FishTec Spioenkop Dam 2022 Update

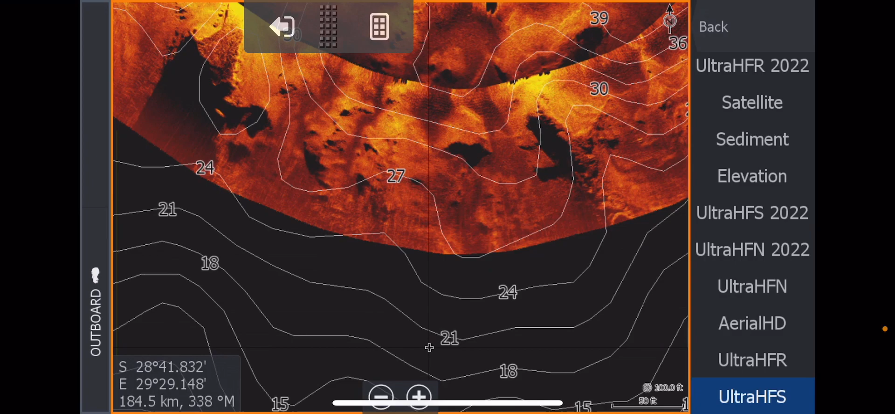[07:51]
But the deeper side scan stuff, you can obviously see, stands out quite nicely there.
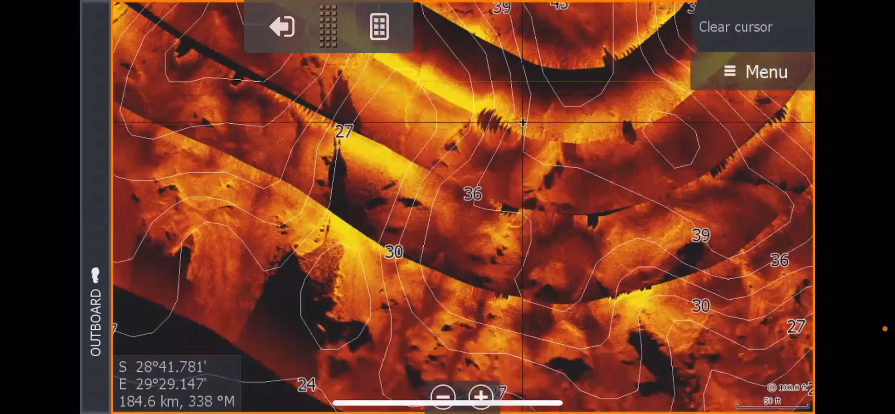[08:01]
But again, guys, it can get a little bit tricky to read.
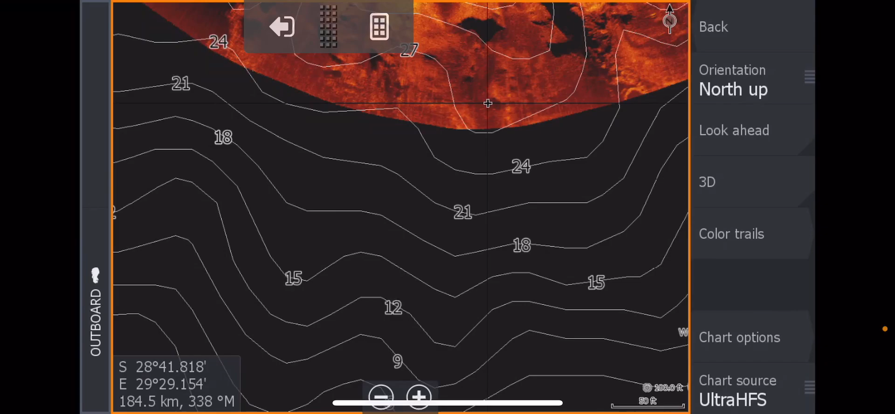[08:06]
But if we compare that to the Ultra HF,
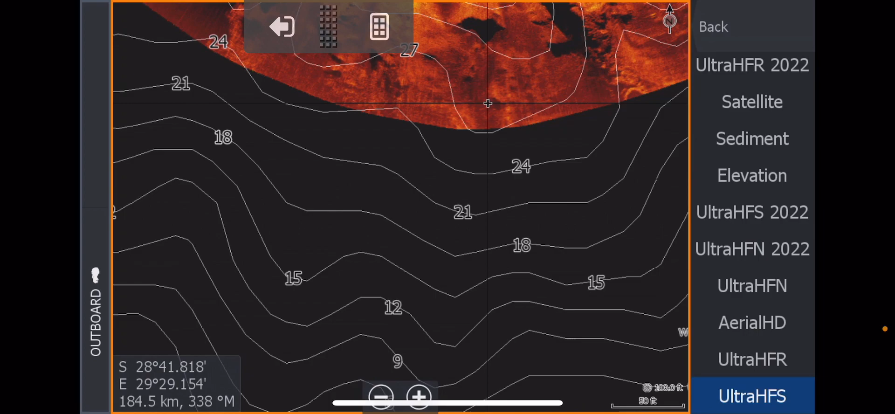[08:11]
which I've just done now in 2022, you can see it came all the way in. We got it right up to 100% and over 100%. I mean, the water was even past that sort of 100% mark.
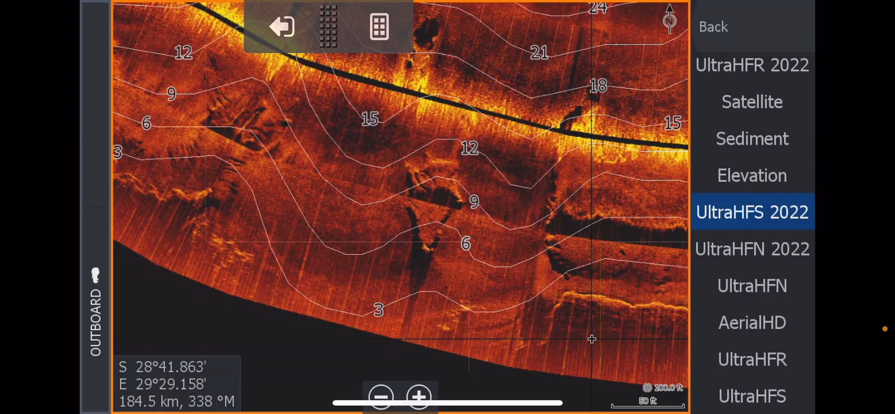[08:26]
But you can see some really interesting stuff here, especially on the side scan, on the Ultra HF mosaic.
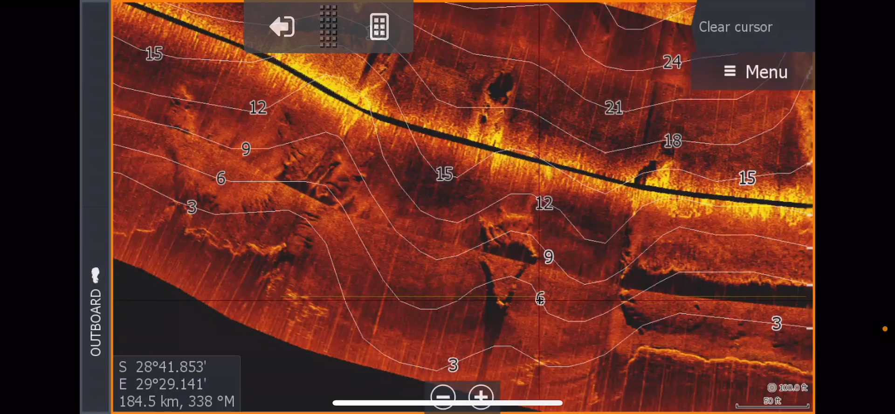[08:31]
But guys, like I said before, we are talking about HD charts here.
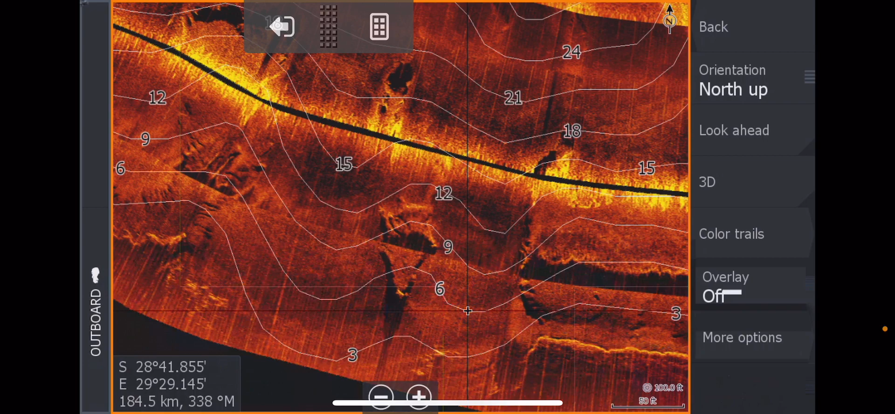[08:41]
Now, something I did when the dam was low is I used the drone and I mapped this whole area. So, obviously, there you've got your Aerial HD.
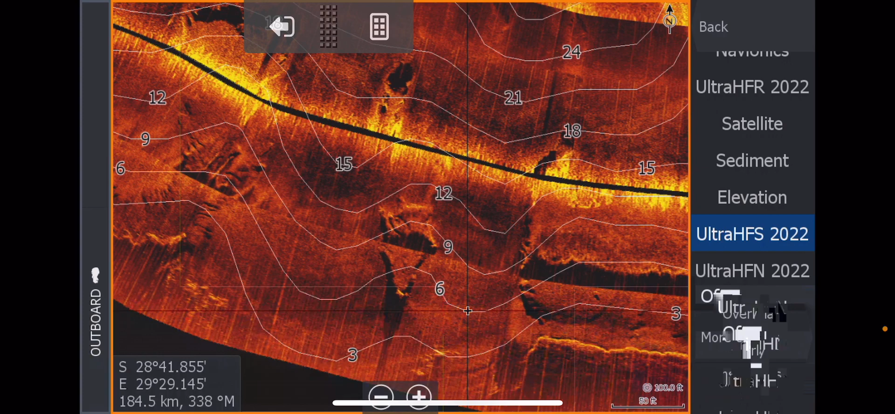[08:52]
Now, guys, look at the difference between satellites.
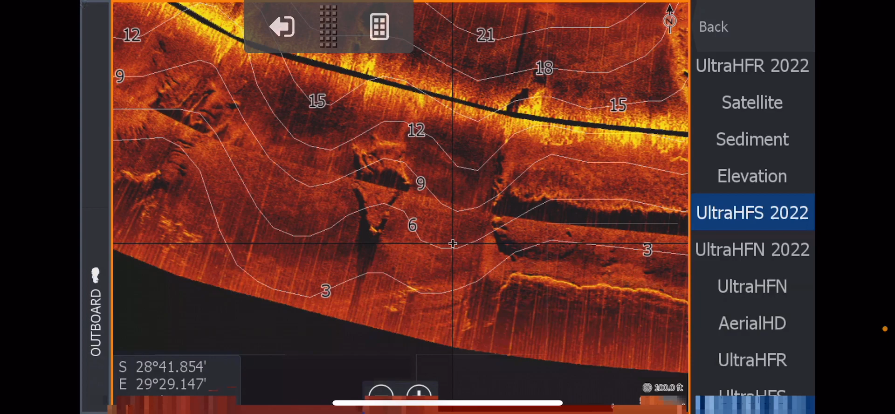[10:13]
But where you've got this type of imagery, and now that we have the dam at 100%,
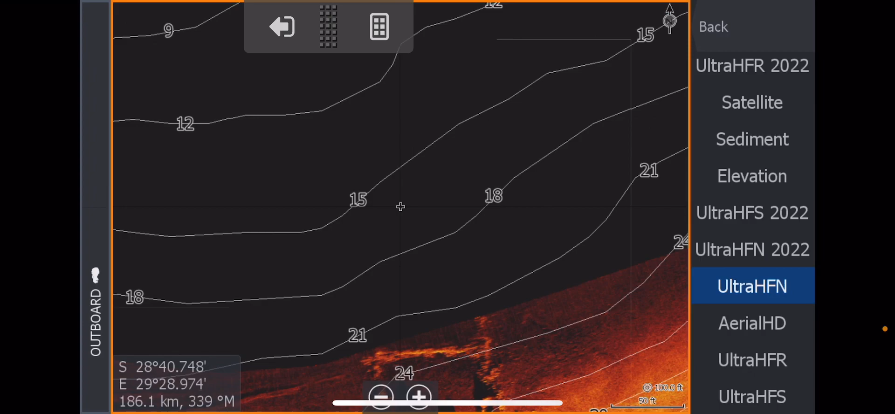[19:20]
However, it did show something else that the satellite did not show. The old Aerial HD didn't show it.
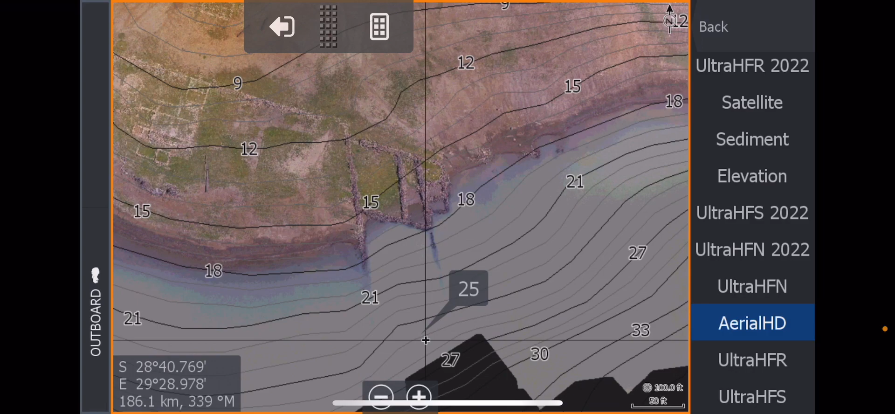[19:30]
It's obviously an extension of that thing there. But the old Ultra-HF North does show it. But, if you look at the new 2022 update
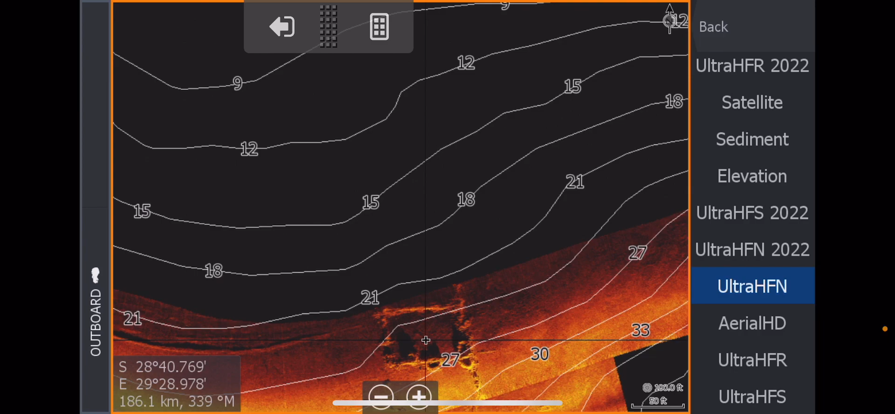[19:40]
for the Ultra-HF, there's the whole thing there. And there we go. The whole thing is pretty much explained, which is really, really awesome.
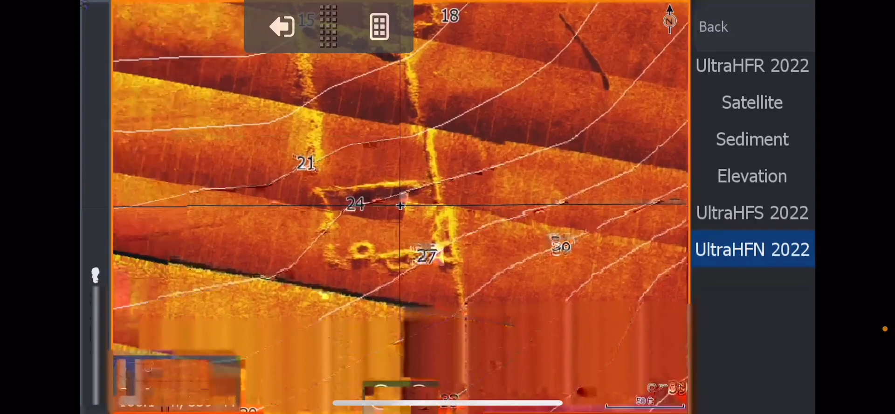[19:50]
If we flick that over into elevation, there we go. Back to the Ultra-HF for 2022. There it is there.
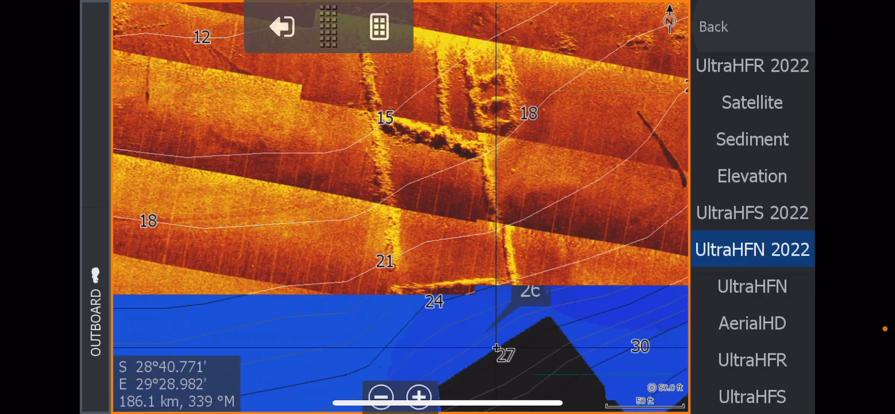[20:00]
And what I really like about the side-scan mosaics is the shadows. It's always about the shadows.
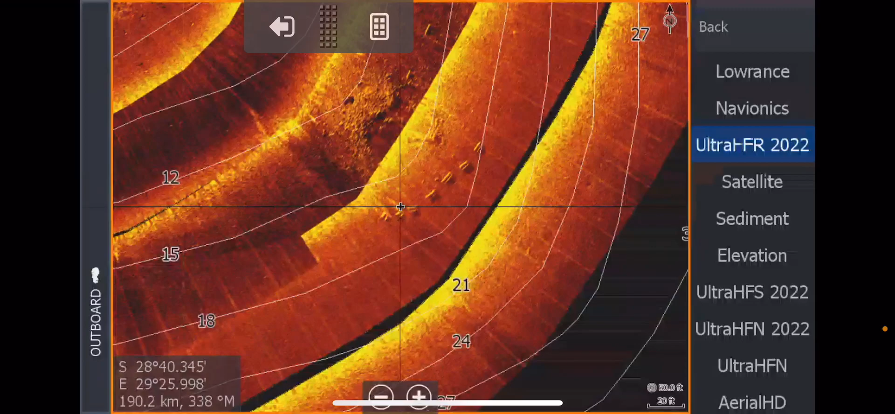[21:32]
If you go to the satellite, you can't see it. But you're just starting to actually see it. But I think I've got it with the aerial HD. Yes, there they are. Can you see that?